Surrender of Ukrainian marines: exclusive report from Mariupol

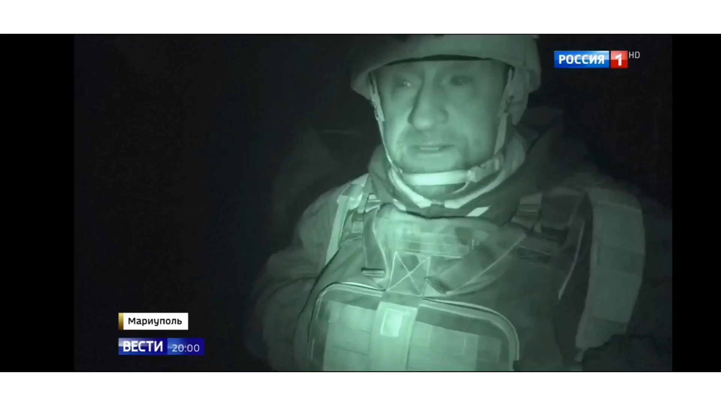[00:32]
Darkness, we shoot in infrared. All is on no man's land.
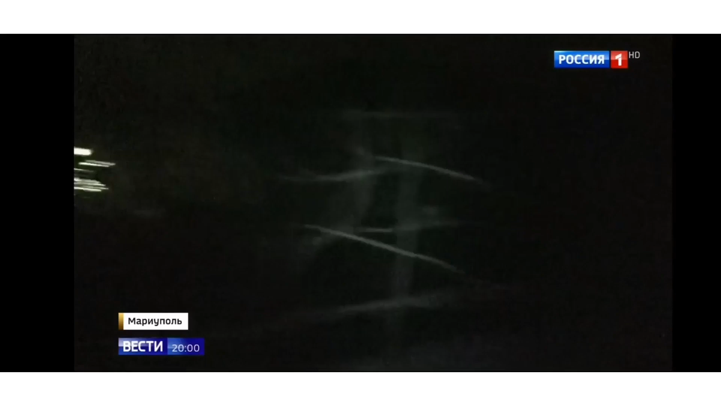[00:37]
Under the crossfire. When the bus is here, sit down.
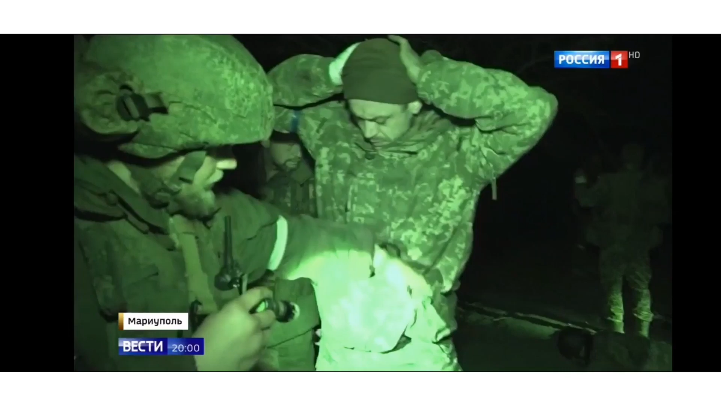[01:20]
Ultimate restraint and clarity of action. It was unusual to see the enemy designations right in front of us. We have white strips.